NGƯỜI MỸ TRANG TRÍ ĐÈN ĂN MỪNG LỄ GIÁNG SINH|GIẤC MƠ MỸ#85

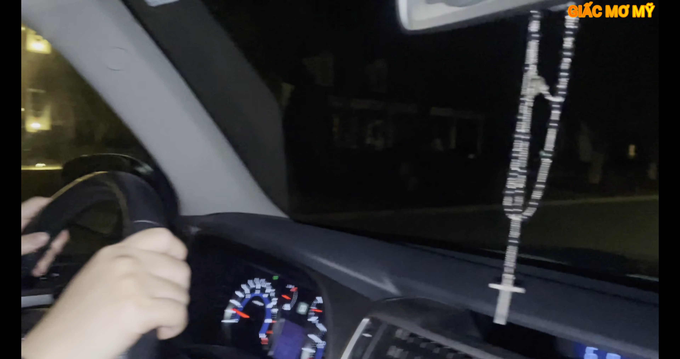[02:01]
Nay cha mẹ chở xong đi vòng vòng sớm coi đèn Giáng sinh nha.
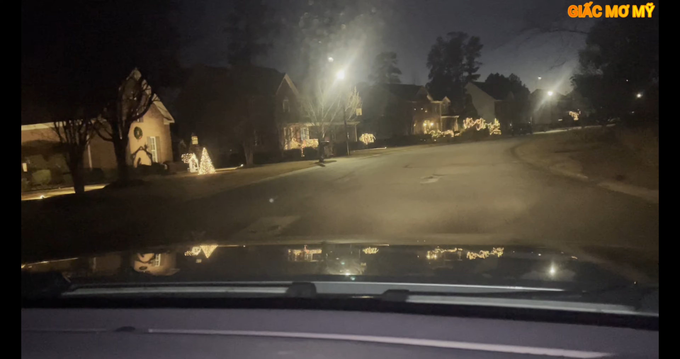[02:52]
Hầu như nhà nào cũng có trang trí đèn Giáng sinh hết trơn nha quý vị. Tới đó quay lại đi, tới chỗ bảng mà số 25 ở nhà này cũng đẹp nè. Hầu như là nhà nào cũng có trang trí đèn Giáng sinh hết trơn á nha quý vị. I love that one because it's like thấy bình thường mình chạy đi ban ngày thấy đèn quá trời luôn đúng không?
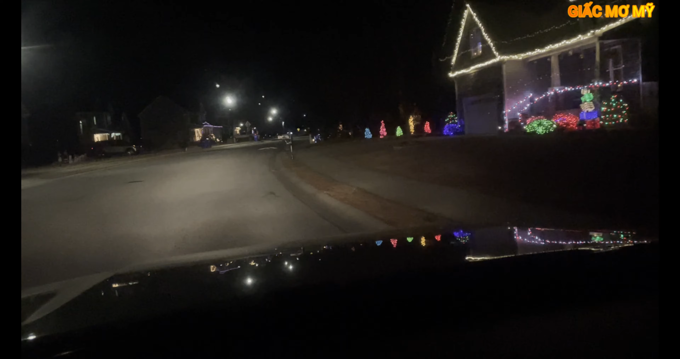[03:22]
Nhà này đẹp nè sao?
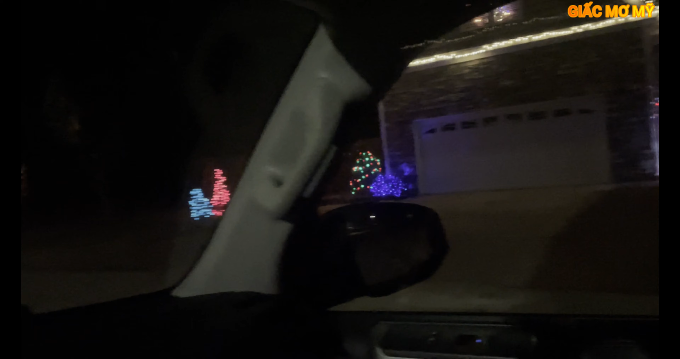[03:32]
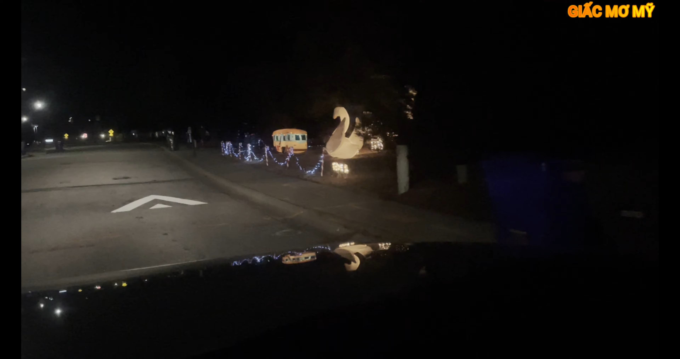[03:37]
Xem. Đó, có nguyên con ngỗng luôn kìa. Con vịt hay con ngỗng?
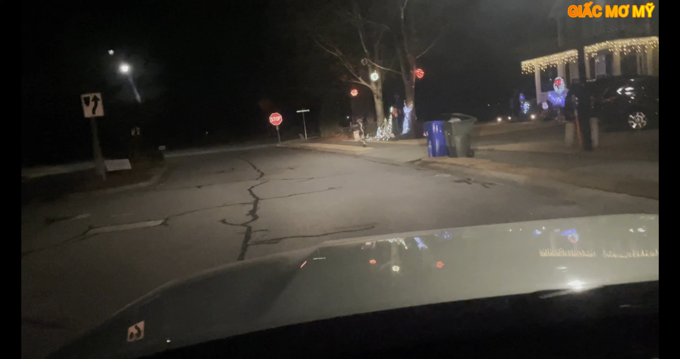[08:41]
Thấy không, đây nè, nhà này nè. Thấy không?
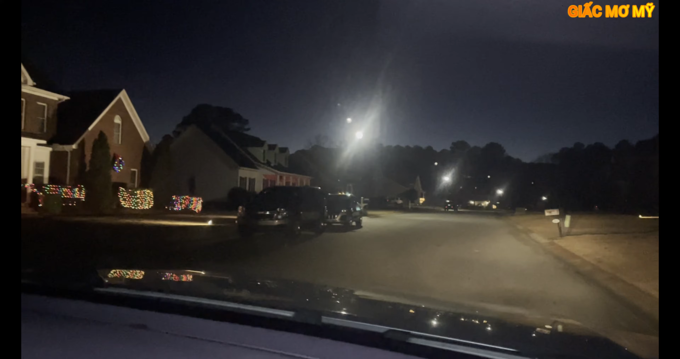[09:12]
trang trí đèn kìa. Hình như đèn này là họ để tới qua Tết bắt đầu mới dỡ xuống không? Qua Tết Tây á.
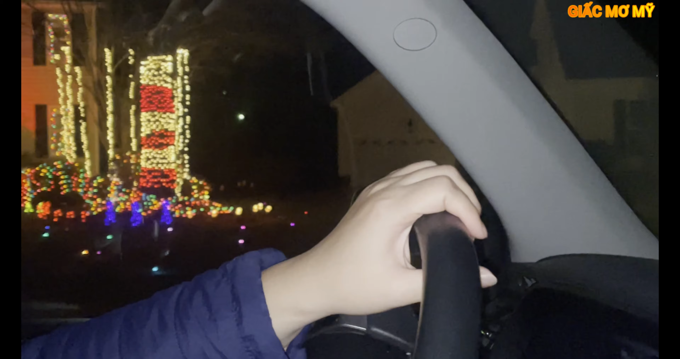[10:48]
Ôi, có ông snowman gì nè, xem ho ho ho nè. Thấy chưa? Đó. Nó ngay đây nè.
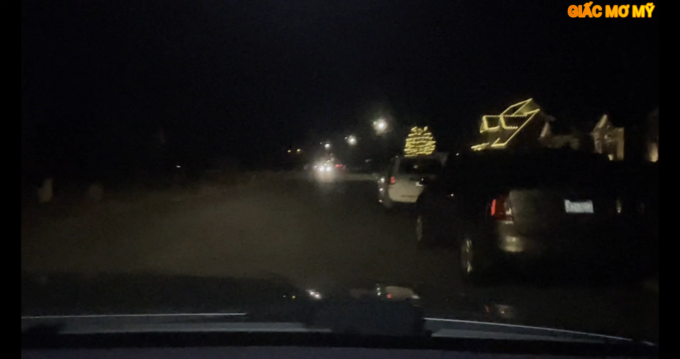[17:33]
Cái nhà này leo lên mình là treo đèn ở trên nhà này cực. À. Quên cái nhà luôn nè con. Quên cái nhà luôn xem. Nó đã tự làm thôi chứ đâu. À. Quá trời đẹp luôn, trả lên chút xíu em, cái đèn ở trên nó bị chá.
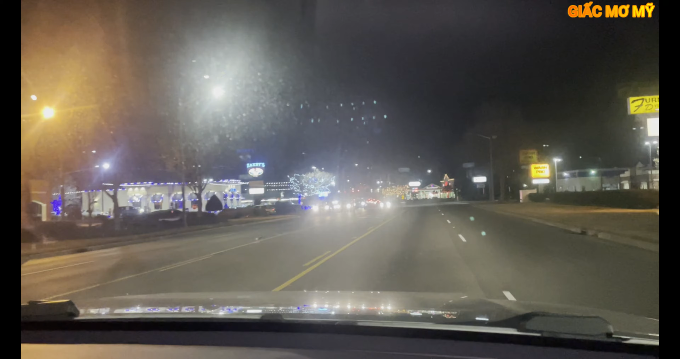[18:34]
Bây giờ ra ngoài đường lộ lớn rồi nha. Thôi đi ăn nha con, nữa đi cho xong đi coi đèn rồi giờ đi ăn nha. Ôi ôi, mấy cái đèn này cũng đẹp ghê ha. Giờ mình chuẩn bị mình đi ăn. Đi ngắm đèn rồi, ông qua bên nhà Bắc Năm cái, quay đèn bên nhà Bắc Năm cái rồi mình đi ăn.